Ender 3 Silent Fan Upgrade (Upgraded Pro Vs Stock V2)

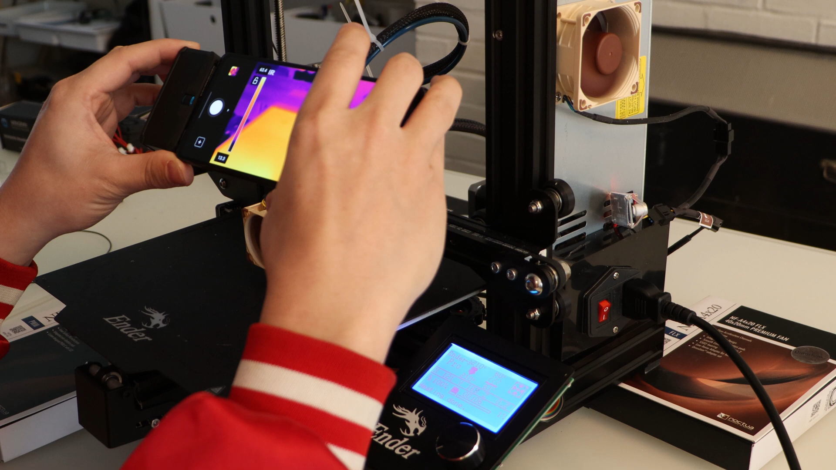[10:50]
That was running about 35 degrees before. So I'm just going to try and point it at that top part of the heat sink. Looks like we're seeing 37 and a half degrees.
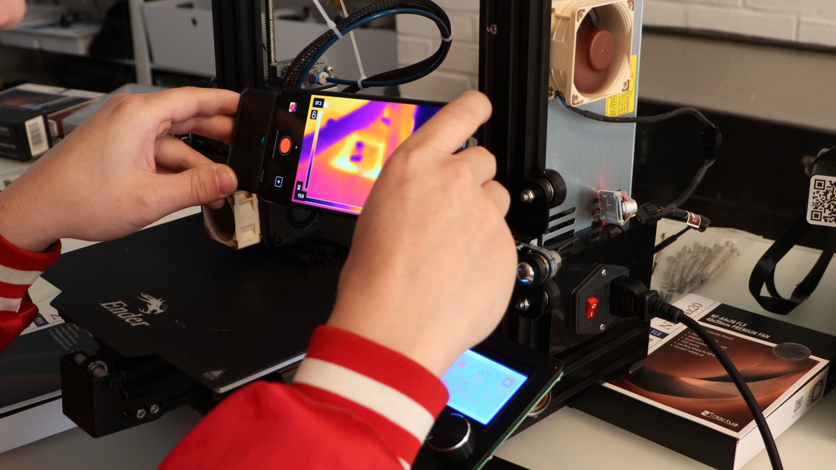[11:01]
So it is running a little bit hotter. I'm going to try and peek inside the power supply again. You can see a 40 degrees in there.
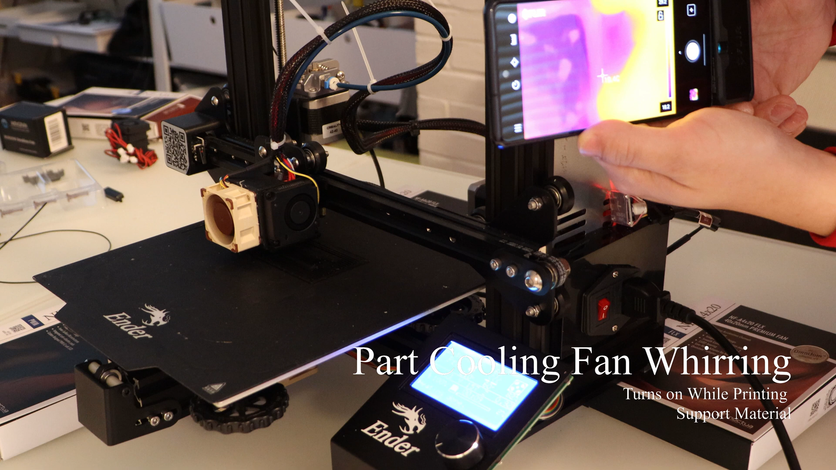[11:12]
29 degrees. So this is staying a lot cooler just because the fan is on constantly. Instead of only turning on when the unit gets hot.